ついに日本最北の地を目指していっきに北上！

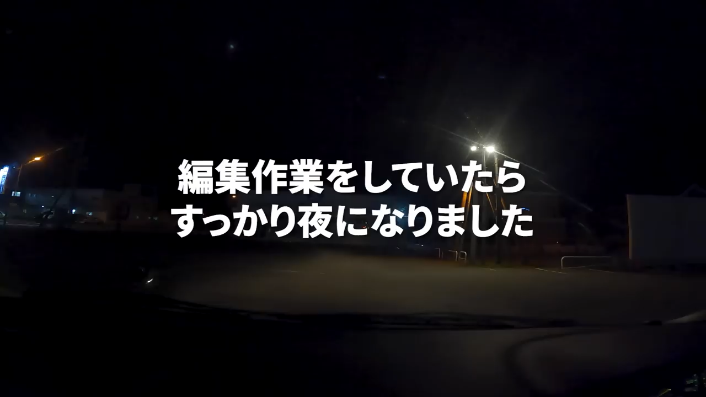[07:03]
実際の交通規制に従って走行してくださいじゃあお願いします夜の移動始めて確かに本当に真っ暗だねちょっと気をつけようなんかキツネとかシカとかいすぎてすごい危なく